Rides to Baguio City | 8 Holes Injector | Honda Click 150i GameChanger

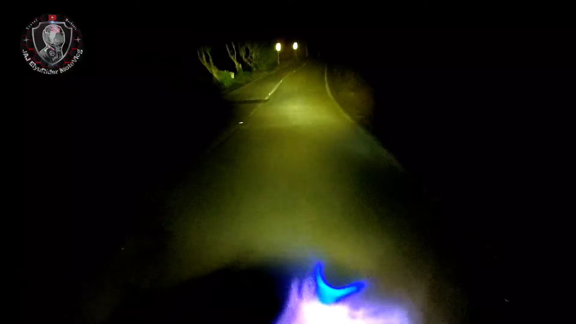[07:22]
Oh, dito na yung tunnel. Ang tunnel ng Baguio.
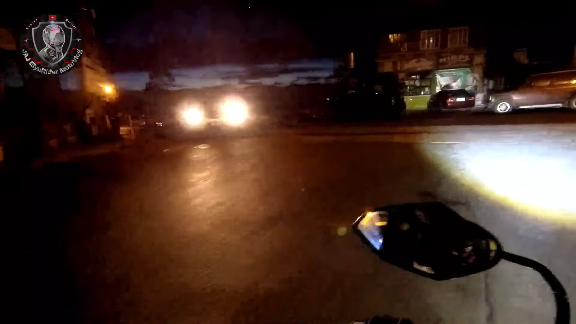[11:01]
Nasa Hamapas Highway na tayo ngayon. Oh, diba?